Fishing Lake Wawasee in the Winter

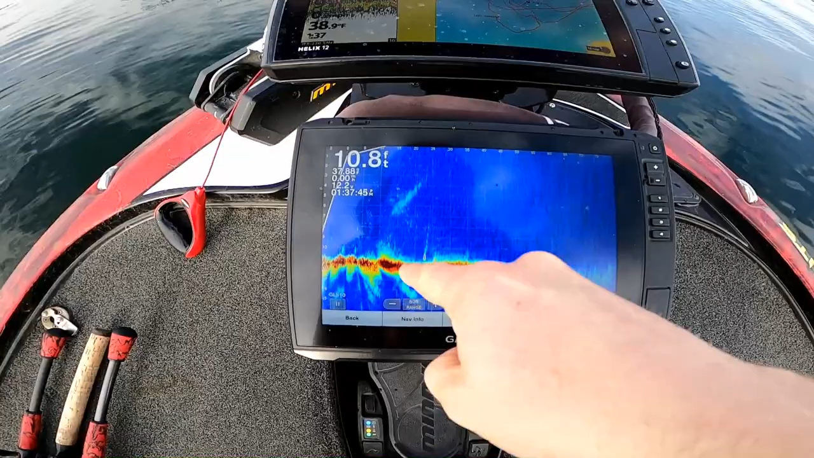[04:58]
On screen: depth 10.8 ft
see it's just a flat there are some sporadic weeds here but we know those are fish because they'll be moving around coming up now like that guy's
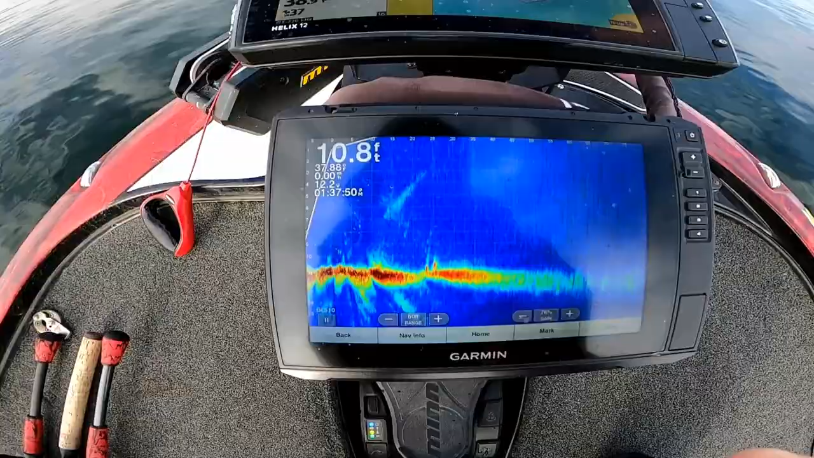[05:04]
On screen: depth 10.8 ft
moving up and down yep right by the boat right by the boat oh it's a good one it's a good one short line me yeah